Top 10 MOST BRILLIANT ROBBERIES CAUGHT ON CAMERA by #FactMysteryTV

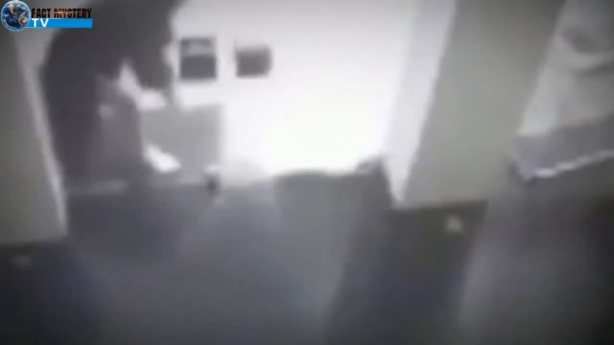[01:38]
They got into a jewelry shop by breaking the door and windows using hammers and axes.